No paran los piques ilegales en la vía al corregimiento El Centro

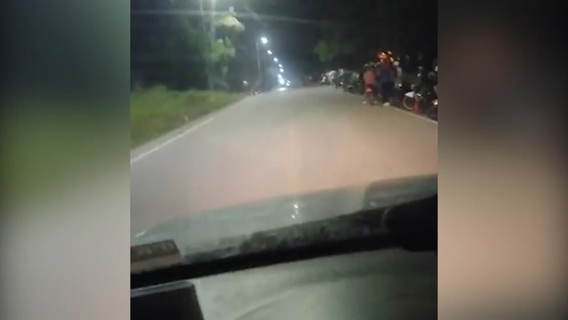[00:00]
De nuevo, usuarios de la vía que en el sector urbano de Barranca Bermeja conduce al corregimiento del centro hacen llegar a la redacción de enlaces y noticias sus registros de video a manera de denuncia por los piques que todos los días jueves en horas nocturnas se toman el sector donde están ubicados los cementerios del distrito.